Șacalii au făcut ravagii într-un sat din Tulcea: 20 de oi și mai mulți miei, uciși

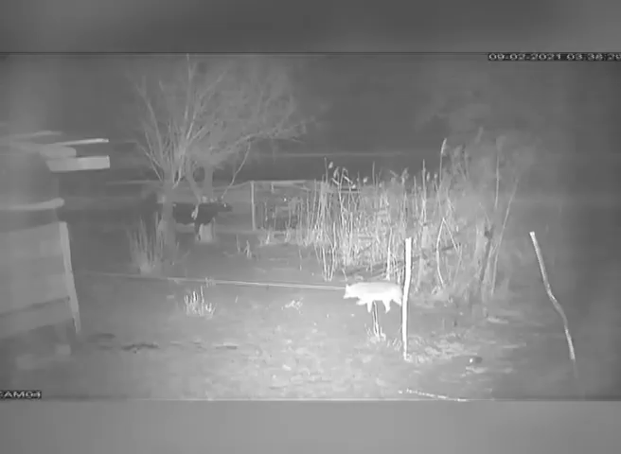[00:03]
Muzica Imaginile tărifiant au fost filmate în localitatea Mila 23 din Tulcea Nopții la rând, mai mulți șacali au intrat în gospodării și au atacat animalele Uite, șacali Uite mie